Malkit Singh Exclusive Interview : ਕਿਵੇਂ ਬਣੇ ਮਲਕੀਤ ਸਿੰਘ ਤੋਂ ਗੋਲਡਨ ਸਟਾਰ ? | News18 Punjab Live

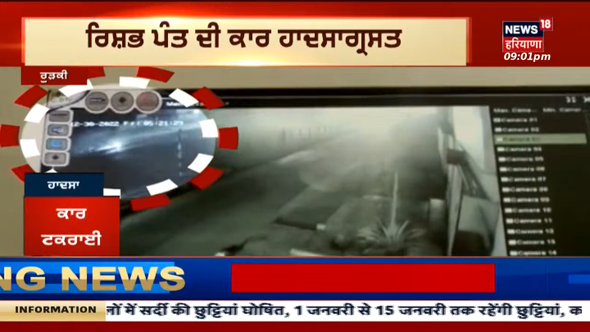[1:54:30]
ਚੱਪਕੀ ਲੱਗਣ ਦੀ ਵਜ੍ਹਾ ਨਾਲ ਇਹ ਹਾਦਸਾ ਹੋਇਆ। ਪੰਥ ਦੀ ਮਰਸਡੀਜ਼ ਬੇਕਾਬੂ ਹੋ ਕੇ ਡਿਵਾਈਡਰ ਦੇ ਨਾਲ ਜਾ ਟਕਰਾਈ,